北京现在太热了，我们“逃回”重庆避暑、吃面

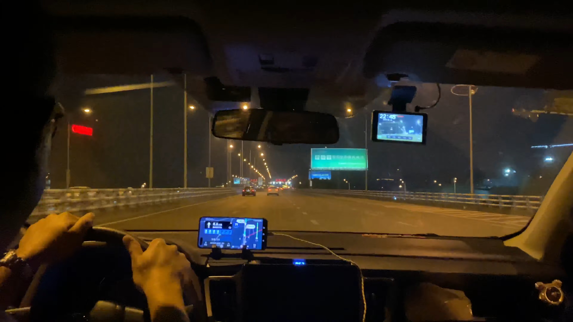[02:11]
限速100，哎，没开。 现在9:20，现在初中放学，你看看，
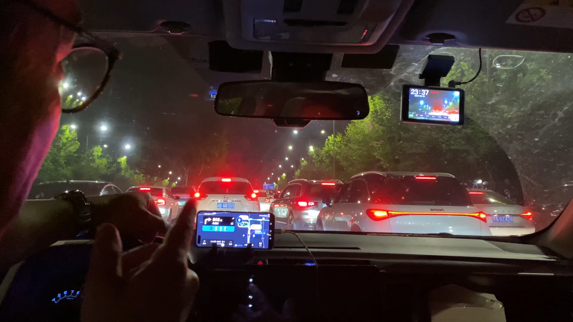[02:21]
晚上9:20啊，这，你说中考这怎么跟人比啊？然后高考晚上10:45放学， 高中、 嗯、啊，高中的10:45放学。 应该是10:30，然后10:45出来， 10:45出来， 晚一个小时 吗？嗯，这你说，那北京孩子没有，完全没有竞争力。你看，那有学生开始出来了吗？ 嗯。